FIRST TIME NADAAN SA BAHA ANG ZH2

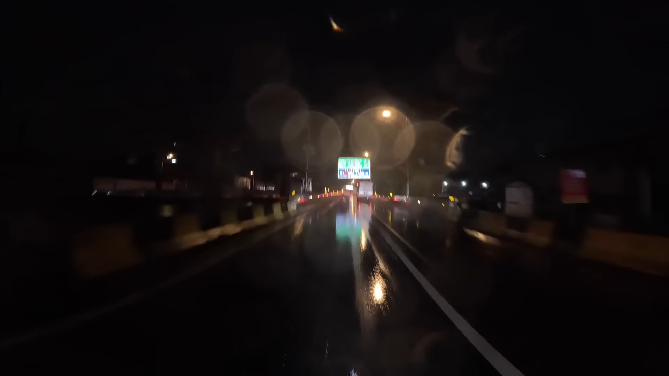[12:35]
Skyway Stage 3 Tuyong-tuyo pa rin ang aking katawan pati ang aking ulo. Babad ang aking paa.
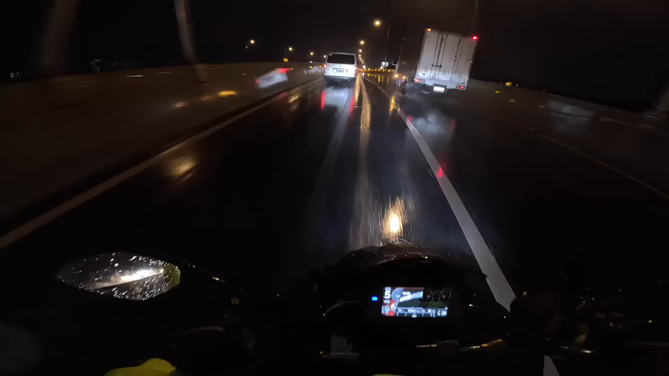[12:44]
Dapat siya tayo inisprayan ko ng hydropobic na pampadulas ng tubig dito sa aking ledge. Para yung dumada kung patak ng ulan makawala din agad. Aagos lang, no? Yung ganyan. Kasi, mangyayari lang yun kapag ka mabilis ka, eh. Pero pag mabagal, nag-stay yung patak ng tubig, eh.
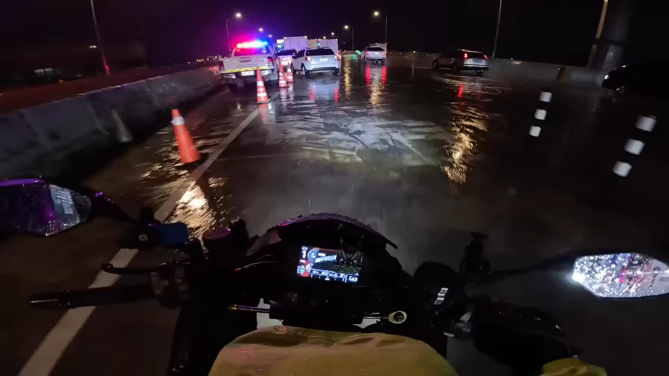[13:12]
Dito na, after ng tollgate, bababa na tayo dito sa Quezon Ave.